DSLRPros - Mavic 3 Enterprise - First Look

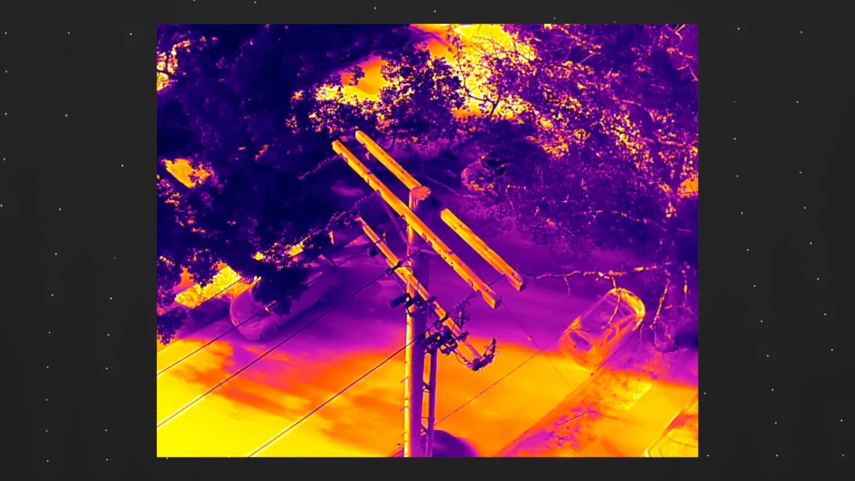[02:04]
The thermal camera is a high-resolution 640x512 that offers simultaneous
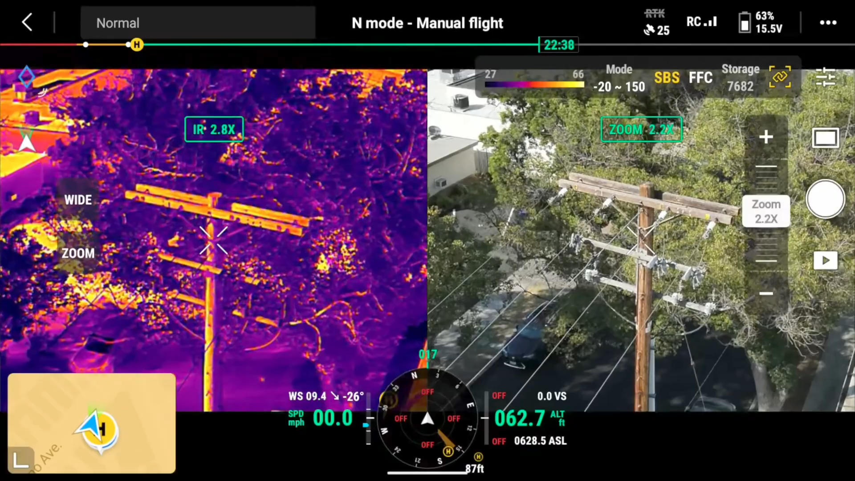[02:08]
zooming side-by-side with the visual camera from 2 to 28 times.
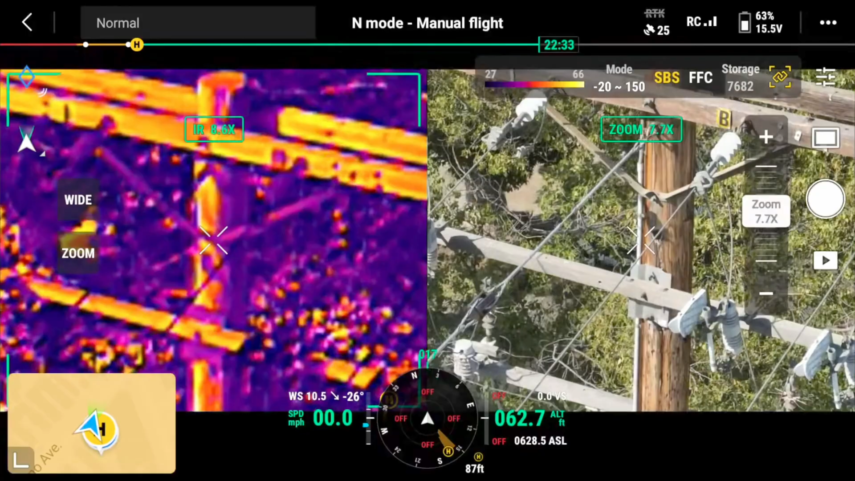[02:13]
If you have the need for a thermal camera, this is the version to get. For scenarios like firefighting, law enforcement, search and rescue, and inspections, this is a must-have payload.